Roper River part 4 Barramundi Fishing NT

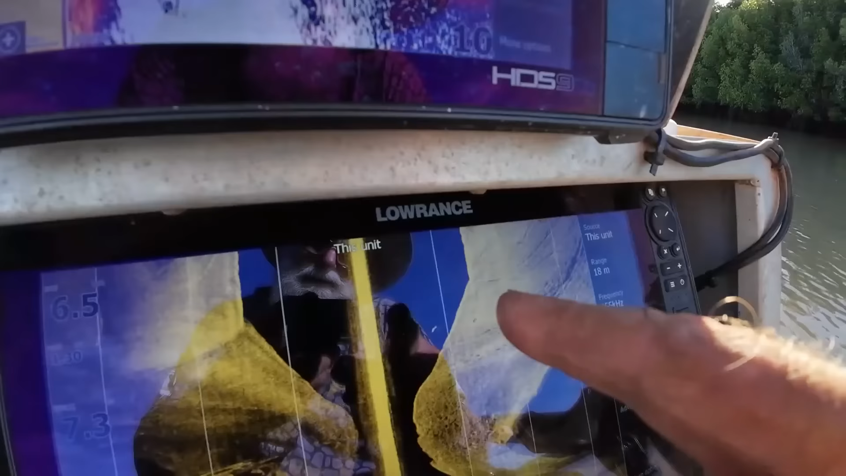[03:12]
Big barramundis. Going to be a matter of time, I reckon.
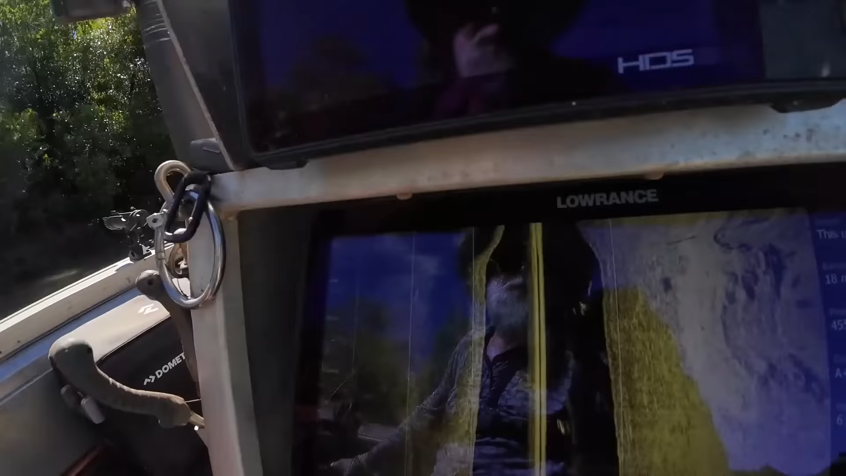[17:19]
There's fish marking up right underneath that boat there, look.